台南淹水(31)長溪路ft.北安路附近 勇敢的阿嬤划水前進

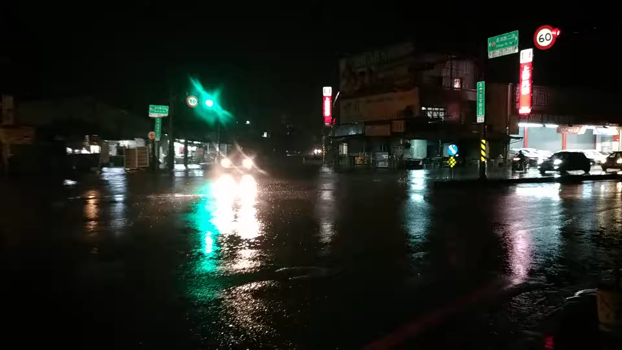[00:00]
长西路二段进去。真的要进去吗？我刚刚看到一堆水，真的要进去哦。